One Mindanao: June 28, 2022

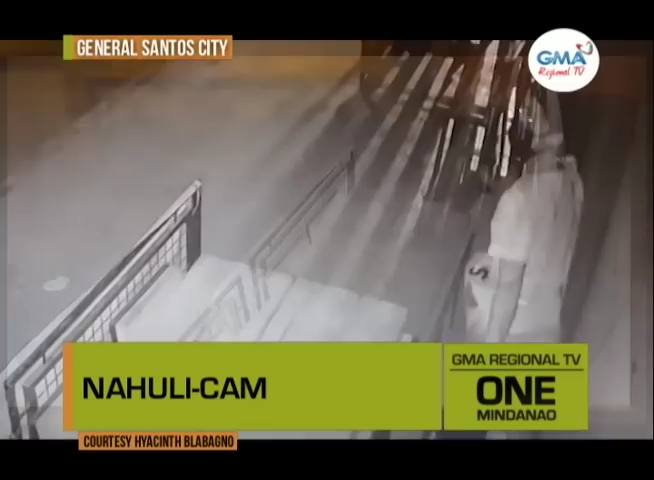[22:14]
Makit ang gapaniid kini sa palibot ug taod-taod iyang gihubo ang suot nga jacket ug gisulod sa dala nga eco bag.